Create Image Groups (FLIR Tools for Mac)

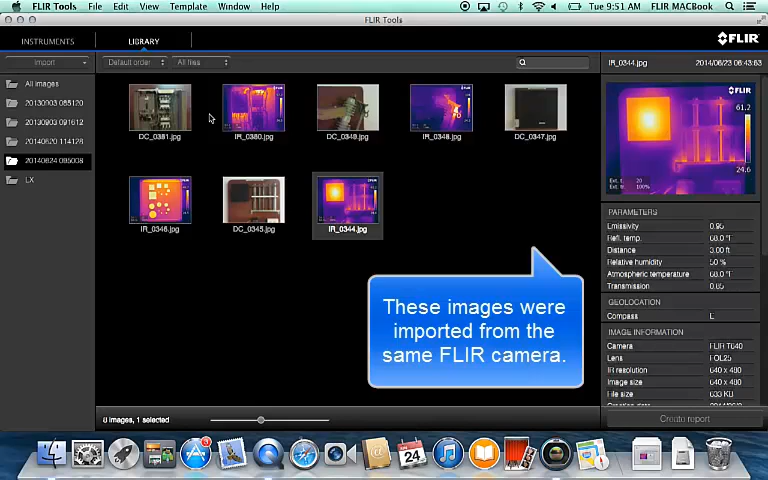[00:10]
If you have some images in the library, you can manually group them by dragging the photo on top of its matching IR image.
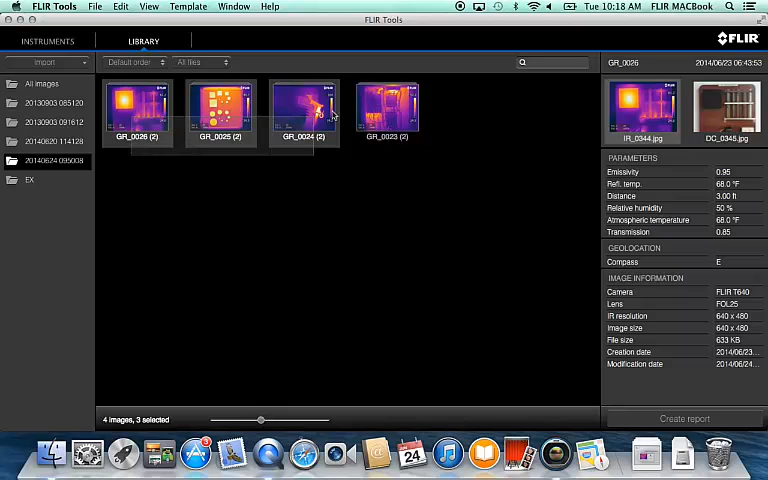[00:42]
Now, when you create the PDF report, the IR and visual photo will appear on the page side-by-side.